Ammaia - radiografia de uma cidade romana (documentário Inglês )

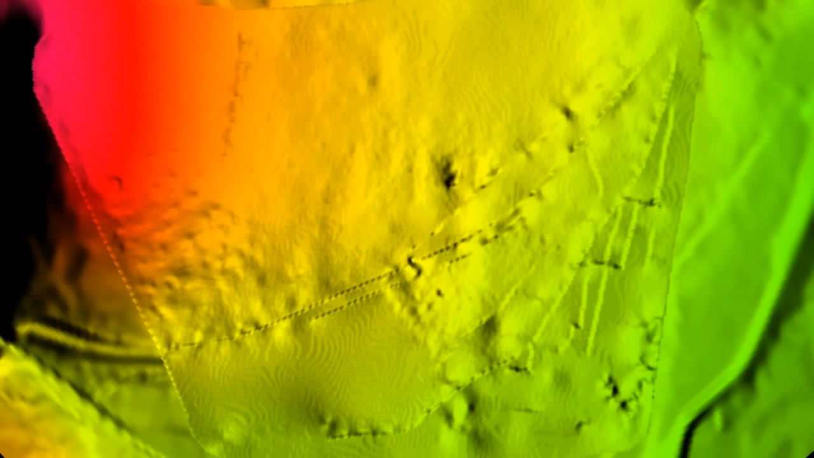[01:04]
This allowed to reconstruct the urban map of walls, streets and houses,
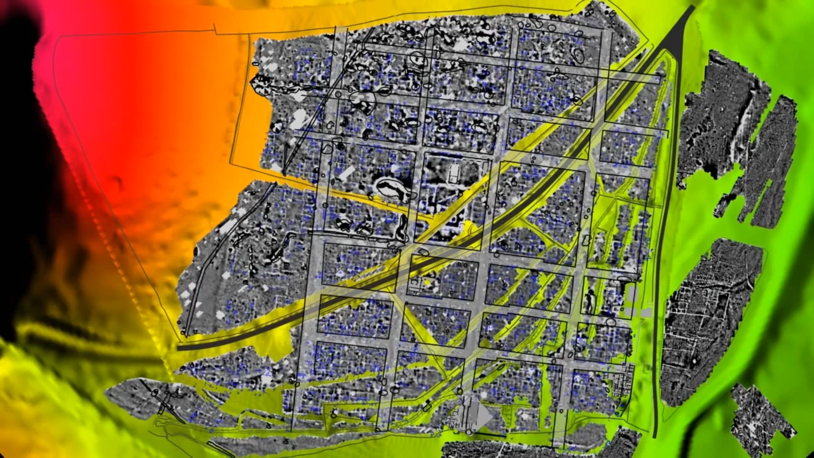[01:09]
and to visualize how this Roman town must have looked during its heyday.
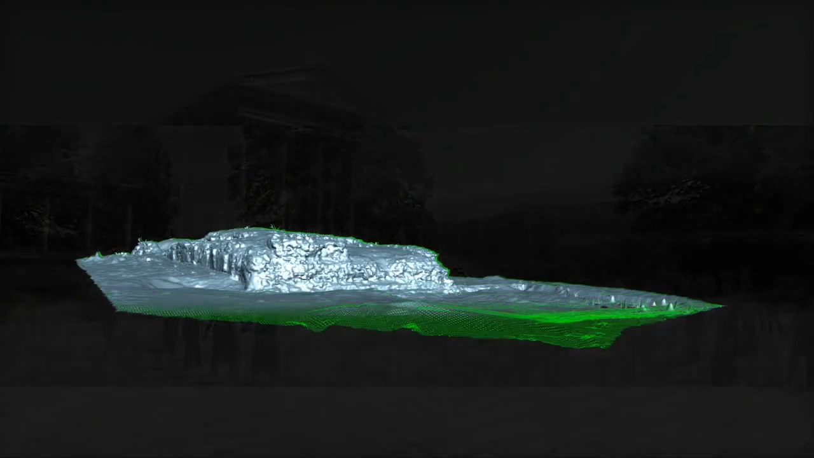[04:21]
Archaeological excavations and the scanning of some remains preserved above ground allowed to reconstruct the temple as standing on a high podium and with a monumental staircase on its southern side.
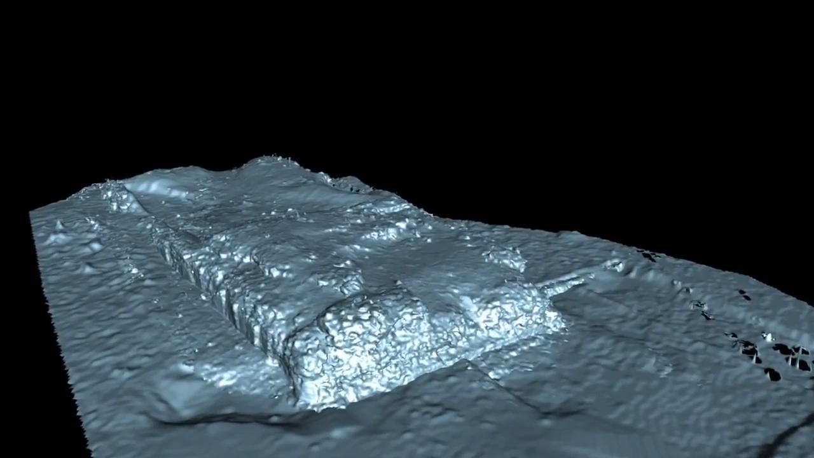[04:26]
It was flanked by water basins, a feature not uncommon in Roman Licitania.